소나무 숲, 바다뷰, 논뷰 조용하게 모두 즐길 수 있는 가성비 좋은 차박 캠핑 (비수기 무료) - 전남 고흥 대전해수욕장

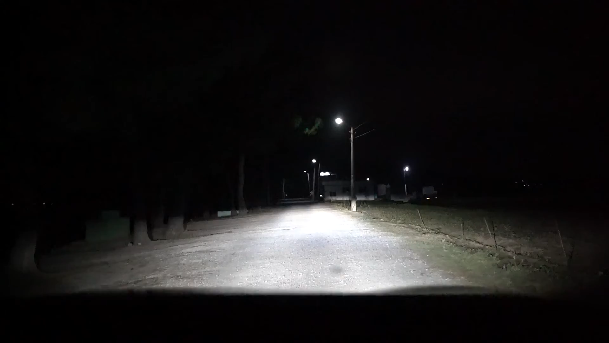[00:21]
아, 아무것도 안 보이네. 집 받아. 거의 넣었지. 화장실이. 또 불 켜진 데가 화장실.
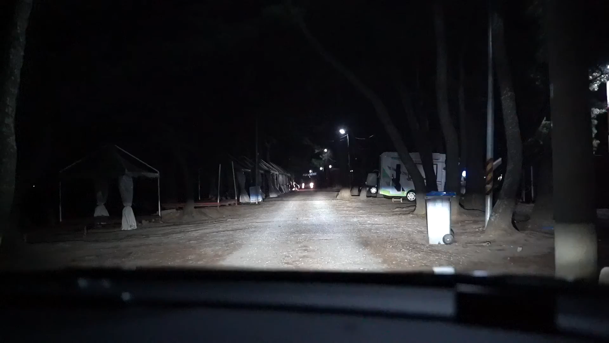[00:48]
여기로 화장실.
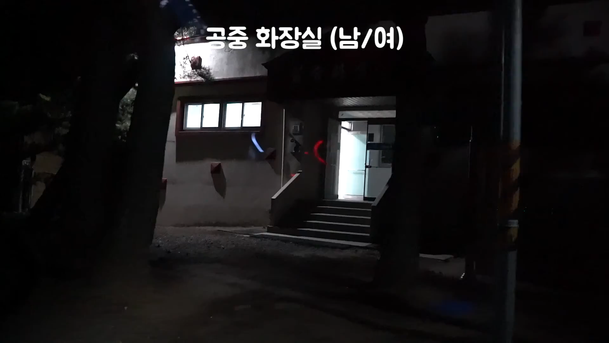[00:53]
공중 화장실. 그럼 여기 근처에다가 어디다 세워야겠네. 여기 차가들 좀 세워져 있네. 뭐 차 세울 데 있는가?
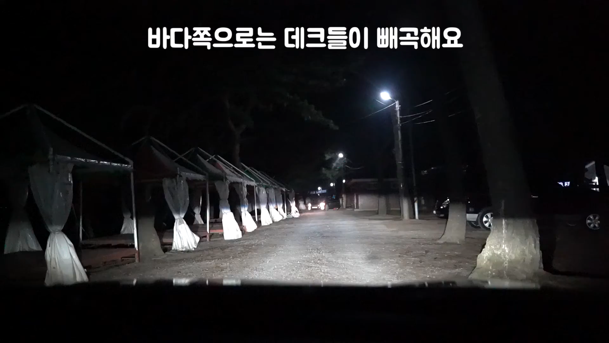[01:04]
우선 여기 가봐봐. 앞에 있는 여기 차 좀 세워져 있네. 여기 들어가도 되고. 바로 여기.
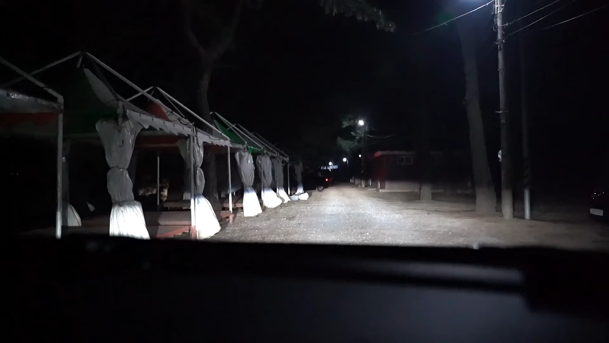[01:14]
아니면 좀 가봐봐. 근데 화장실은 여기. 저 앞이 없네. 뭐 여기에 되거나.
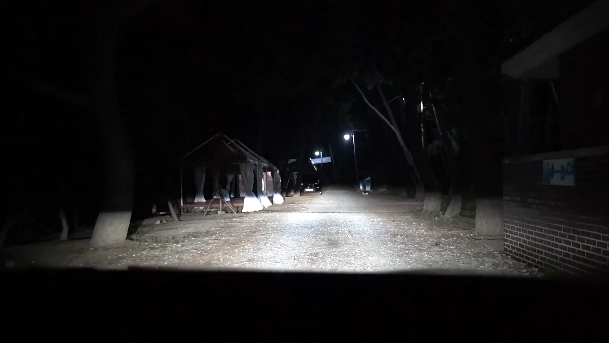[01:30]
아니, 이건 여기 화장실 아니지? 화장실인데 안 쓸 수도 있겠네. 불이 꺼져 있네. 여기 캠핑 하시네. 대여해서 하시네. 여기는 고흥 대전 해수욕장입니다.